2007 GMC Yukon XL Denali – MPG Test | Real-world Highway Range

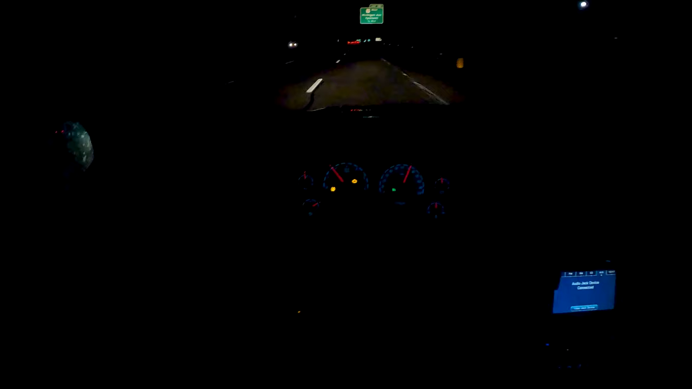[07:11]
A few things I want to point out, that TPMS sensor is not accurate. We check the tire pressures and set the pressures according to what the vehicle says they should be before the test. Check engine light, don't know what that is. We've done about 102 miles, averaging 70 miles per hour as indicated on the phone thing right here.